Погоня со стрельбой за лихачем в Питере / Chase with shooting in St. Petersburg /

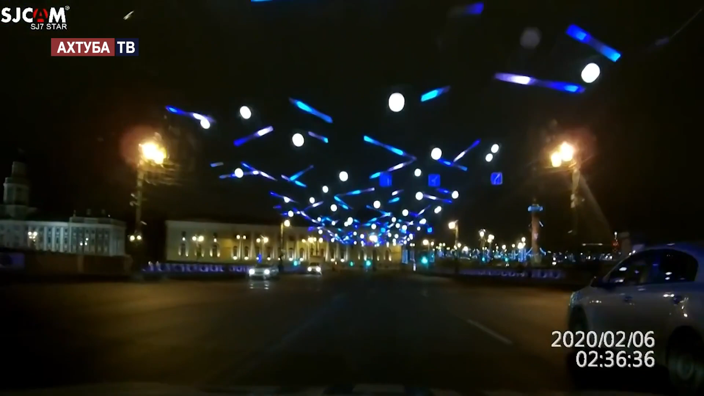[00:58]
езда на красный, неповиновение законному распоряжению сотрудника полиции.
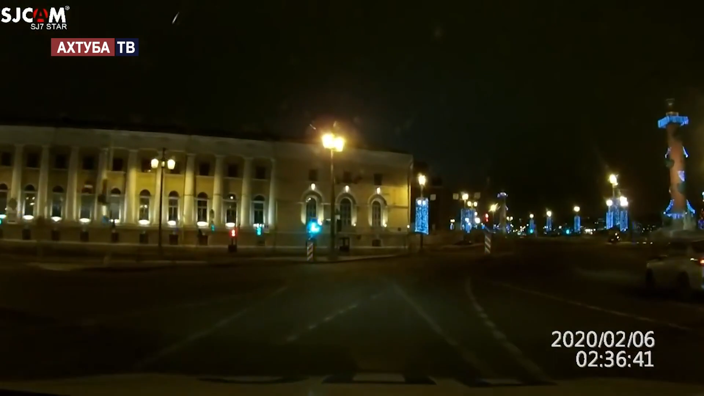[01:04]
Осетовский Понинг, Киарива, серый, серый. Номер 080, летим сейчас к Биржевому на стол. Биржевой пошли в прямом, в прямом улетел.
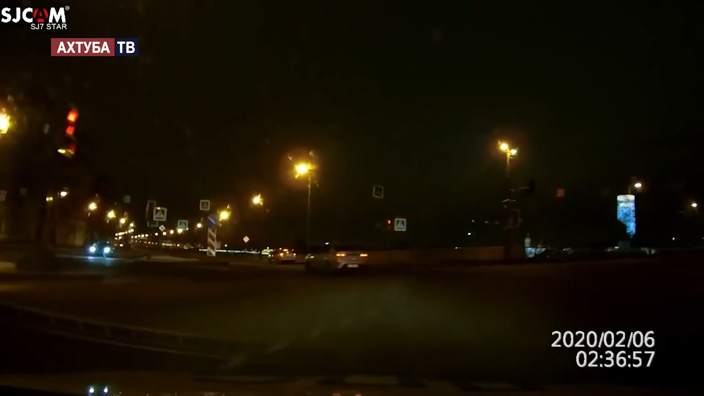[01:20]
Готовь, ствол! Прилом, прилом идем из Костровского, сейчас будем применять оружие Останавливайся, будем стрелять! Давай, Тёма, давай! Сначала вверх, применяем оружие!